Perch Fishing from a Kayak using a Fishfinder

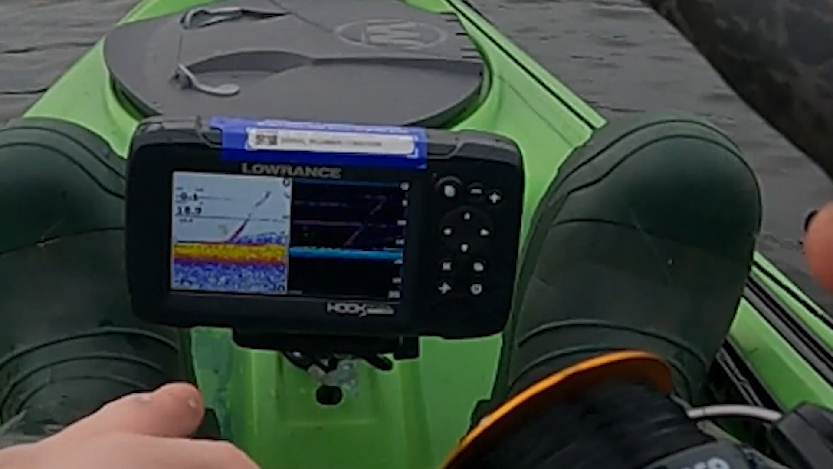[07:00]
looks like we're going into a big, parallel part, you can see that from the fish finder,
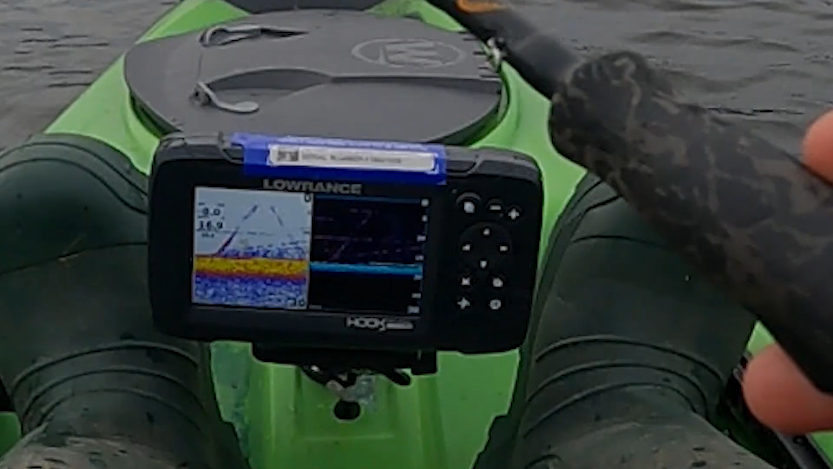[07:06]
it looks like there's a lot of fish down there, maybe there's not,